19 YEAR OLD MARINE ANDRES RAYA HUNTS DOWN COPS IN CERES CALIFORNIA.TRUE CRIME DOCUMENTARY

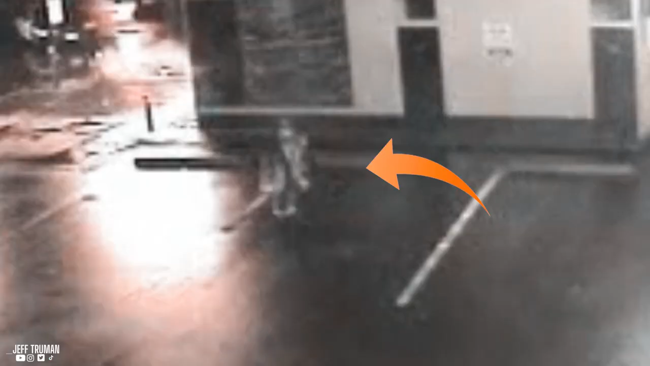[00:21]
The gunman maneuvers in a semicircle motion which is a textbook military tactic called slicing the pie.
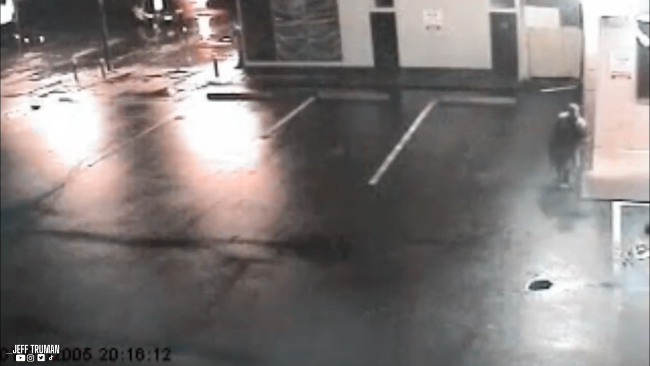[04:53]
Rhino walked out of the car and peered through a glass corner building, revealing a man in a poncho. When Rhino asked to see the man's hands, Andreas Raya peeled back his poncho to reveal an SKS assault rifle and fired at the two officers.